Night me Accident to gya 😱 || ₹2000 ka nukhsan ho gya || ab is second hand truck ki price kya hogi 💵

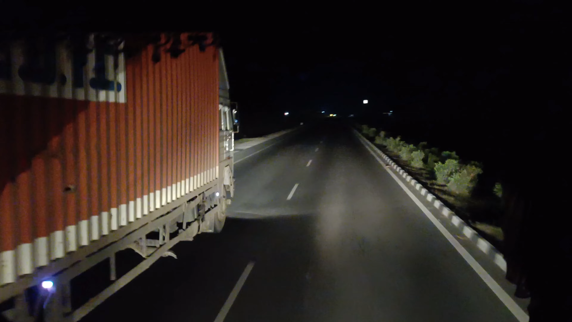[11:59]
खाने गए तो मैंने बताया था नकि देवली नजदी के दोस्तों यह देवली से रोड मिल जाती है और दोस्तों सामने आ गई है वह बुंदी वाली टरनल और आज इस टरनल का में सोट